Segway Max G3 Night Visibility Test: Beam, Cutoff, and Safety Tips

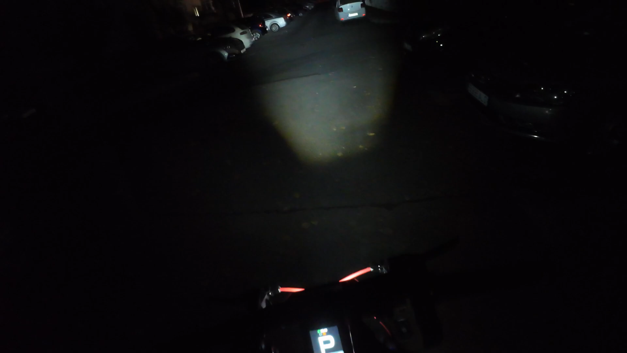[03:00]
and side visibility for you know potholes and things that might be on this side here uh there are probably other things but uh unfortunately i don't know how to test them so uh we'll have to test this and see how that goes for reference the Segway Max G3 let me turn off this light has this the
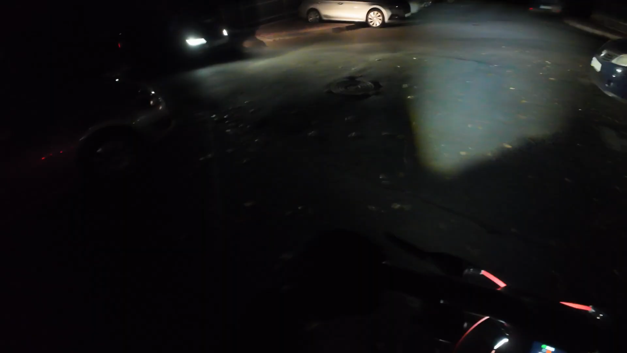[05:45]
i'll set this to the lowest because actually i don't know if many people know regarding the segway max g3 but
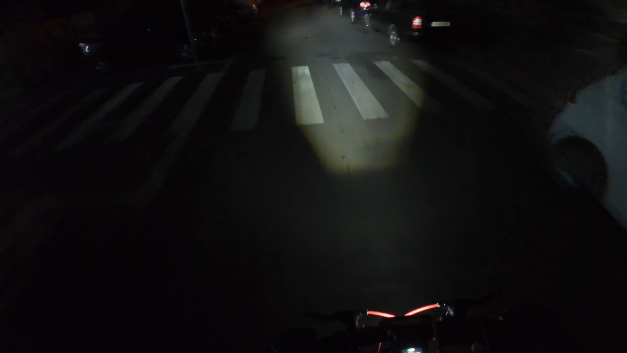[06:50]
i mean they're pretty good but
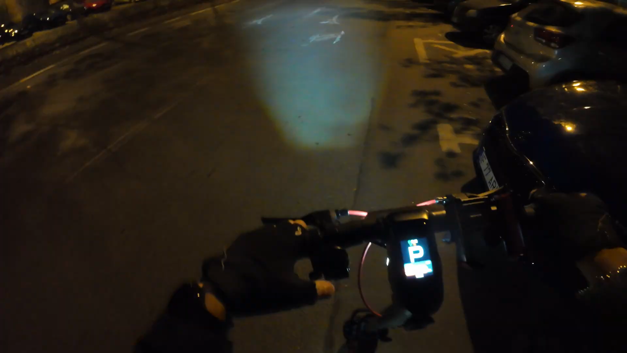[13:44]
the turn signal that's during the day during the night even if you cover the turn signal you
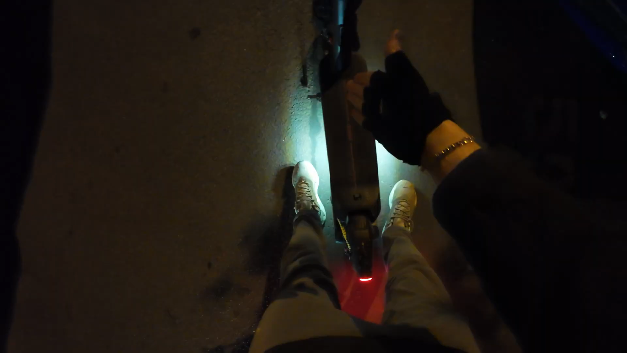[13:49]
will also have the underglow lights so you know there's that um
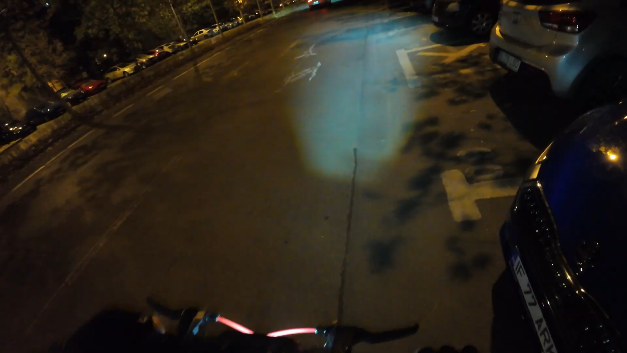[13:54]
let's take a ride on this boulevard ah okay let's take a ride and see how it goes because honestly it's uh going pretty well i also have the goggles on so i'm fortunate i mean this tints uh my view a bit and
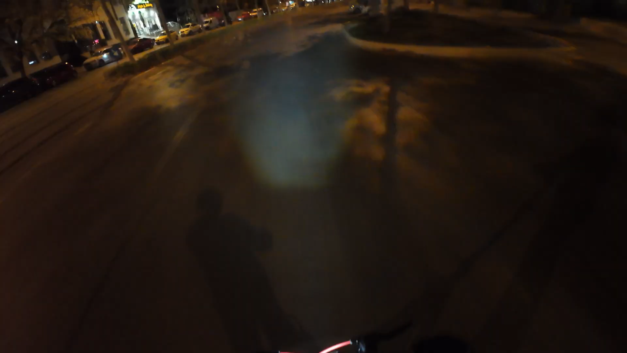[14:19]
uh everything is dark but uh i hope you guys can
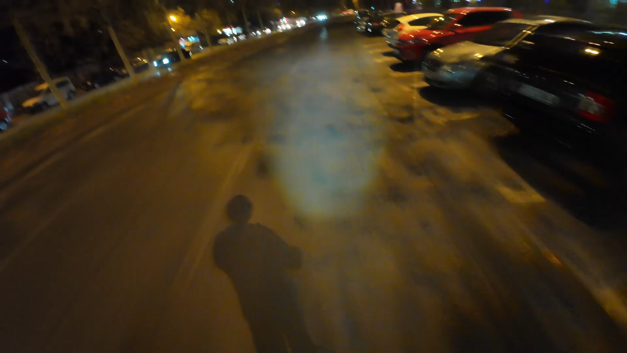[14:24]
see i'll try not to colorize or post-process this video as much as i can so um you'll know exactly how this looks okay it goes to turn left it's
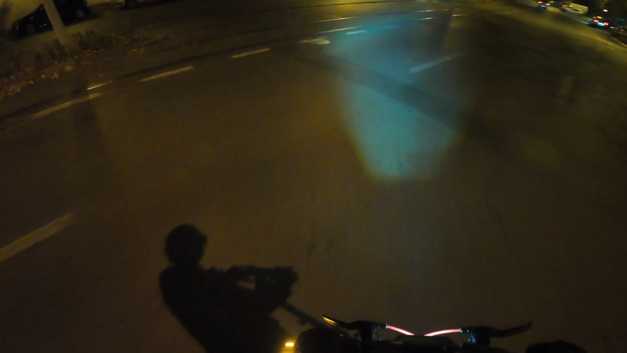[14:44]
safe and turning left okay you see it's pretty great i mean look at this guy yeah
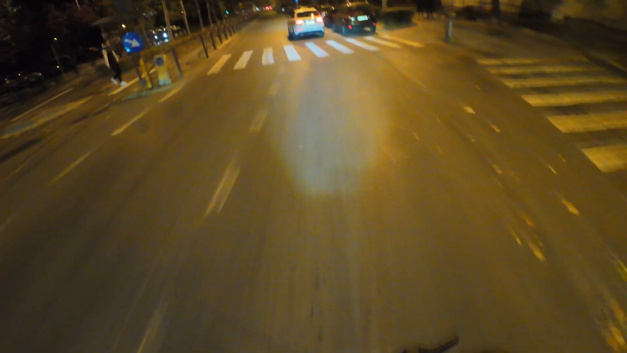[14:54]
man yeah don't mind me i mean why would you let an electric scooter pass by he doesn't need that yeah anyway uh this is the boulevard test when uh i think the segway mac g3 passes it honestly i don't feel the need for another light i've seen some people have bought um other lights but uh not me
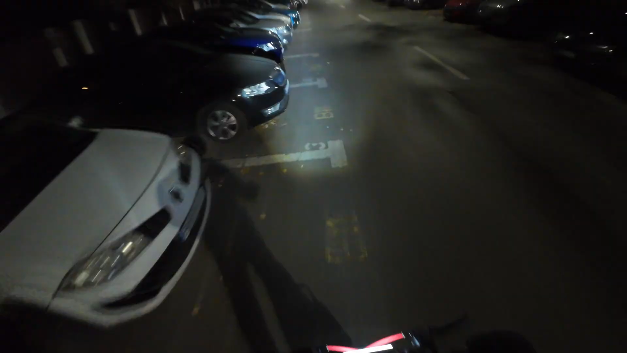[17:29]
um decide if you want to buy the segway mac g3 or not but uh if you do if you already have the segway mac g3 i really wonder if uh you find this enough if you find this uh light enough because honestly
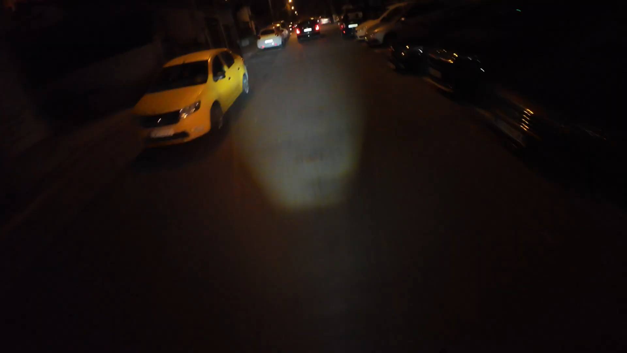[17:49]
for me this is pretty much the best uh stock light i've seen on electric scooter
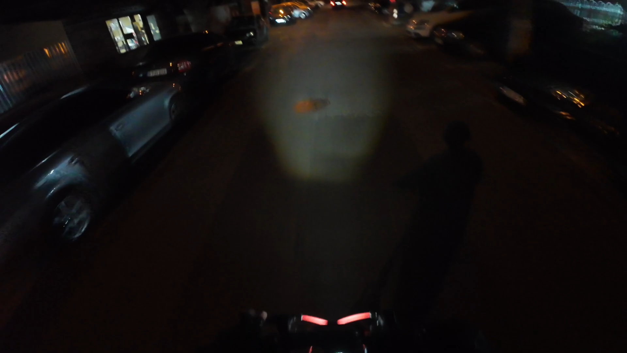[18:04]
and uh i see no reason in you know upgrading it or maybe the underglow lights as said i would actually get a bit more brighter light but look the top view i mean it's pretty great right in bed